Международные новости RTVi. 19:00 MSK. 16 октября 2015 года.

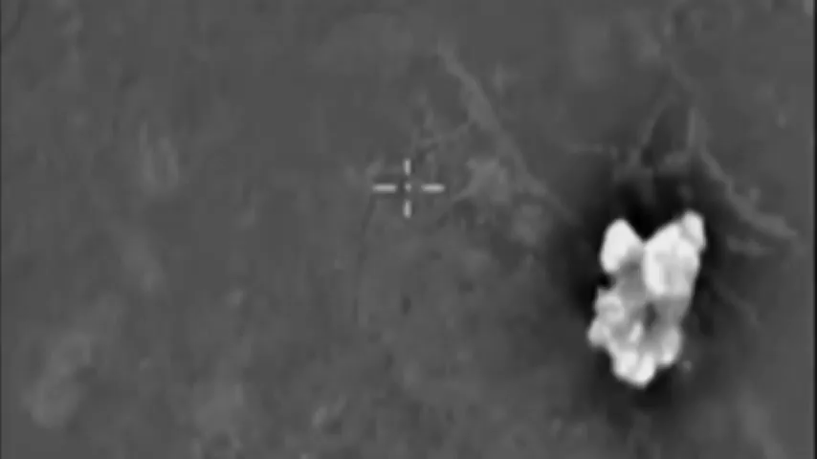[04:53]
заводы и мастерские по производству взрывчатки,
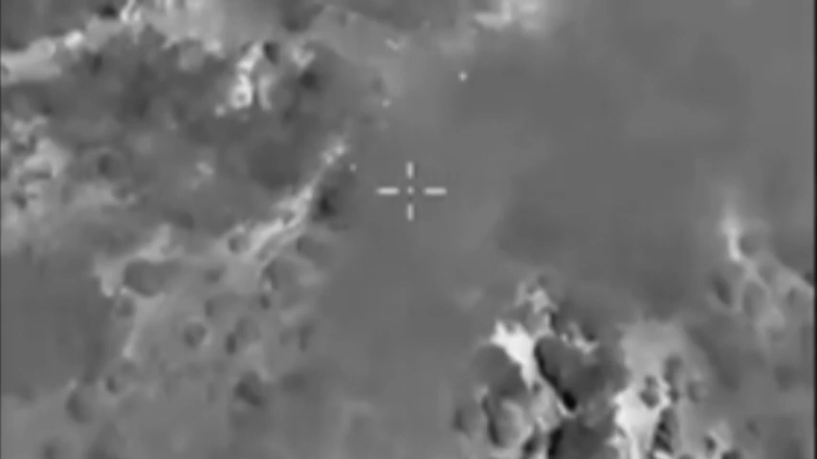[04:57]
склады с оружием и боеприпасами,
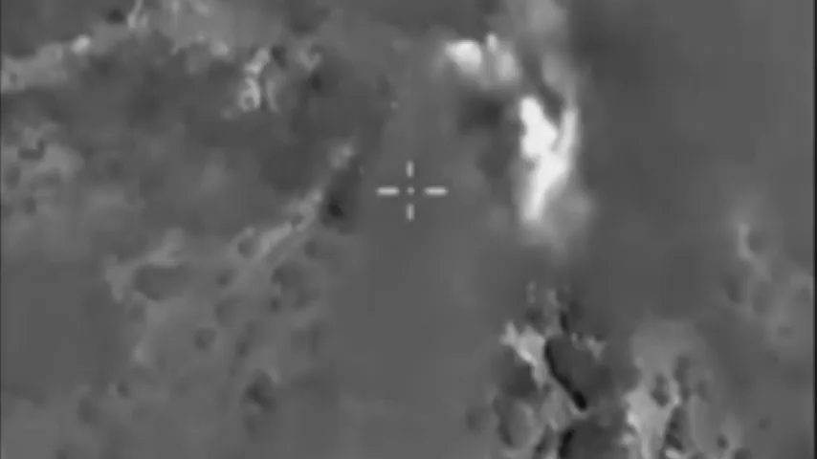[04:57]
а также множество укреплённых пунктов джихадистов и их полевых лагерей.